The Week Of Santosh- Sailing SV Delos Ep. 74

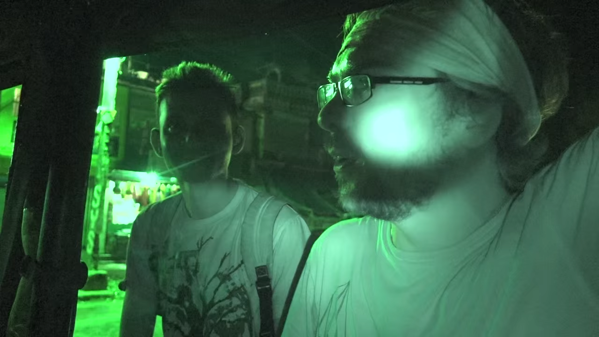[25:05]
Only 4K? Yes. No, 4K Sony. 2160 resolution. Oh, oh yeah. Wow.